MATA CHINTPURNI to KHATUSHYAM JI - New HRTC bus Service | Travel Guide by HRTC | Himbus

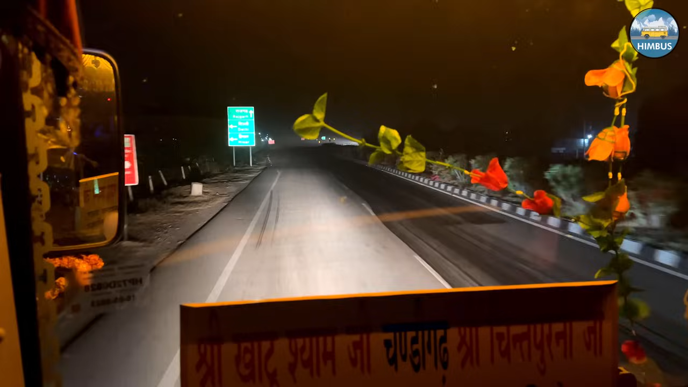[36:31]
फिर 4:15 बजे के करीब हम पहुंच गए हिसार।
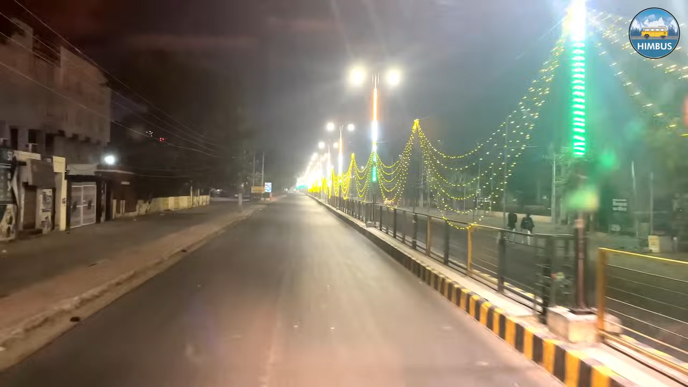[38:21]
बदलते वक्त के साथ अब हिसार ए फिरोज़ा से सिर्फ हिसार ही रह गया है। हिसार से निकलकर अब हम दोबारा NH 52 पर आ गए हैं और अब सीधे राजगढ़ की ओर जा रहे हैं। यहाँ इस हाईवे पर कई जगह इतने बड़े बड़े स्पीड ब्रेकर बनाए हुए हैं कि कई बार तो वो दिखाई ही नहीं देते। एटलीस्ट अच्छी मार्किंग तो कर देनी चाहिए।
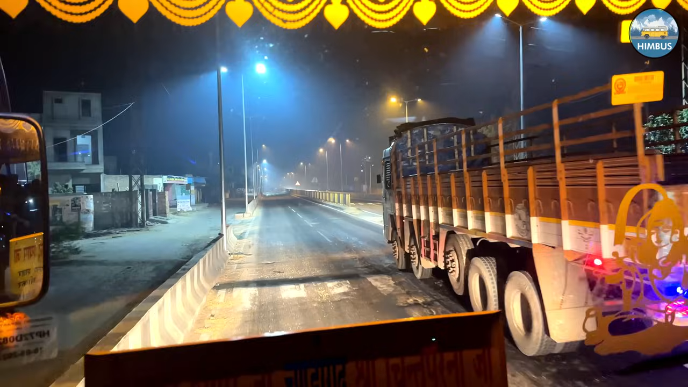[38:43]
फिर सिवानी से आगे हम हरियाणा राजस्थान सीमा पर पहुंच गए हैं। अब इसके आगे करीब 200 किलोमीटर का हमारा सफ़र राजस्थान में होगा। अब आ गए जी राजस्थान।
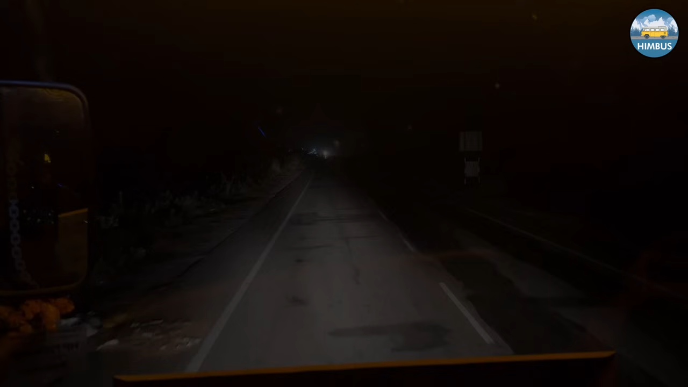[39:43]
फिर 5:30 बजे के करीब हमारी बस पहुंच गई राजगढ़ सादुलपुर।
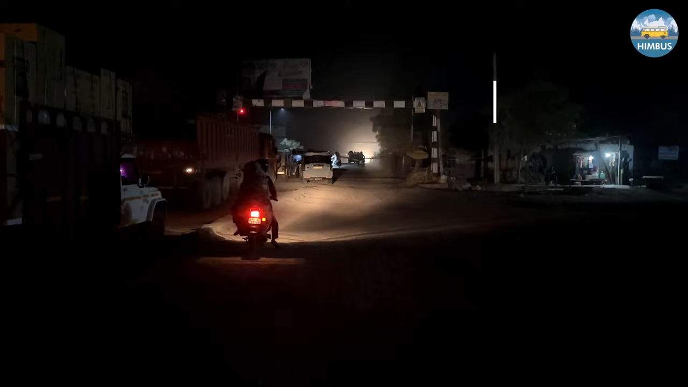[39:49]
यहाँ पर फाटक बंद है तो हमें यहाँ पर कुछ देर रुकना पड़ेगा।
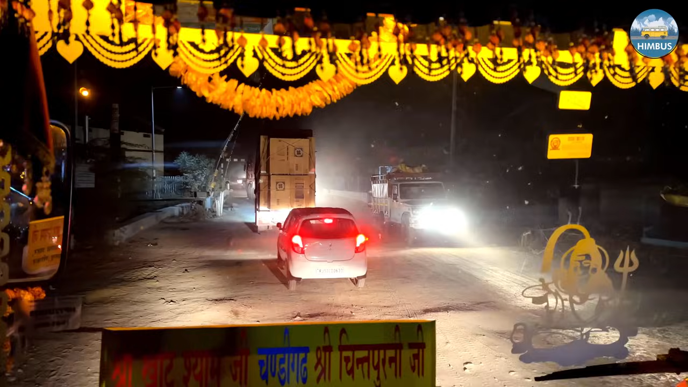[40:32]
और इसके बाद हमारी बस भी आगे झुंझुनू की ओर चल पड़ी।